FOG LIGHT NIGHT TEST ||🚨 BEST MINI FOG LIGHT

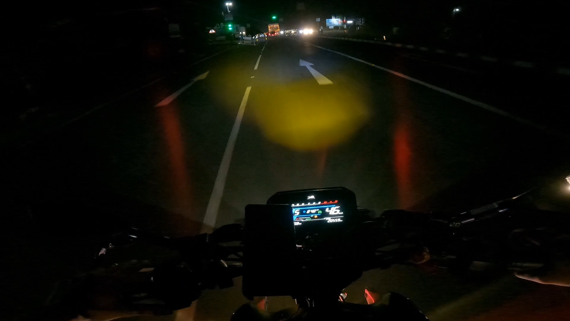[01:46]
तो यहां पर दो लैने ह também यहां पर लाइन मार सकते कोई ब्रॉबलम क्याहिंख से आगे में कोई बंदा मतलब कोई भी लाइडर आपकी है कर निया तो कोई ब्रॉब में अगर मारते हो तो अब आगे अलका बैठीनेश लवतौλन हो ब्राइटनेंशी इम्ट è
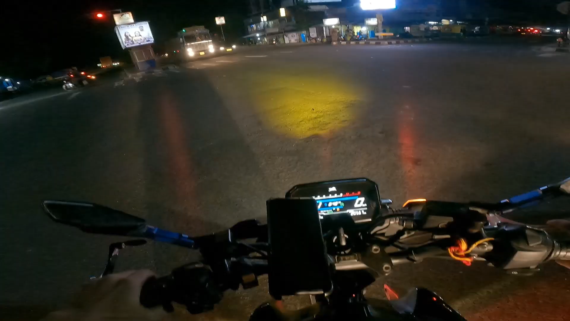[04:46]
कि यहां पर वन बें चल रहा हूं इसलिए वाई मैं आपर नहीं चलाना चाहता हूं नहीं चाहता हूं कि वाई कि कोई का मतलब एसीडेंट हो क्योंकि भाई बहुत हाट है भाई
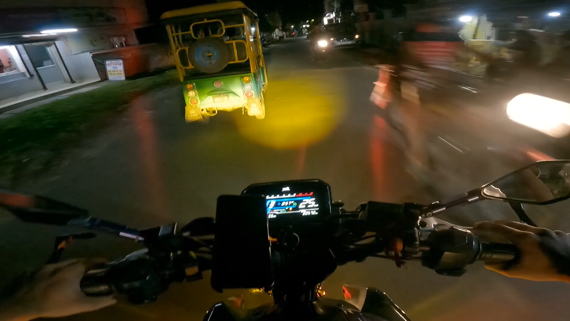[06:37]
तक मुझे इस लाइट लगाने से वाई एक चीज का प्रोब्लम हो रहा है वह भाई
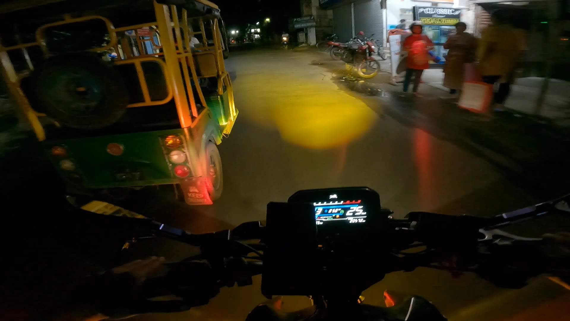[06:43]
बहुत लेट से प्रेश होत मतलब आवाज निकलता है प्रेश करता हूं तो बाई कुछ सेकेंड का बाद ही निकलता है आवाज तो ऐसा कुछ प् आने कारण बस एक ही चीज था कि अपना लाइट का जो ब्रैटनेस है वह आप लोगों अच्छा से देखा सको यह लाइट
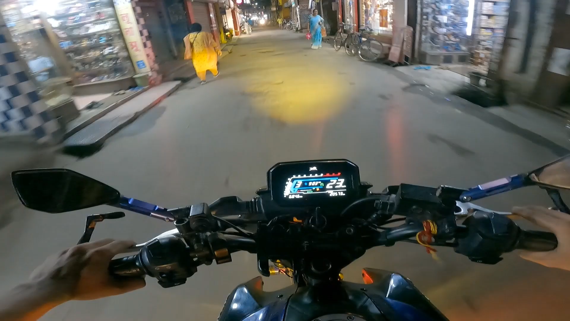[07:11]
का भाई लाश्टिंग कितना चलेगा वह तो अभी मैं नहीं बता सकता क्यूंकि भाई अभी जस्ट यूज़ी कर रहा हूं तो लाश्टिंग देख मिल रहा है 25 25 वाट का है और आपको इससे ज्यादा वाट का लेना चाहिए नहीं लेना चाहिए आपका
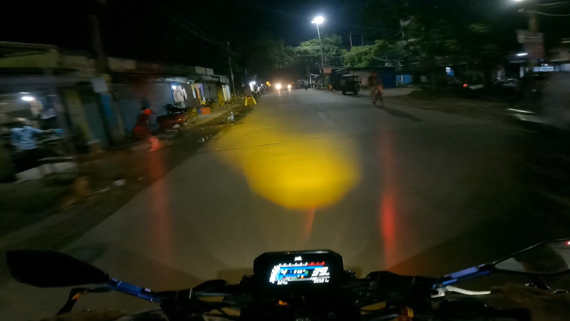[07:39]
बाइक पर डिपेंड करता है तो गाइस मिलते हैं इस वीडियो में तब तक टाटा बाई बाई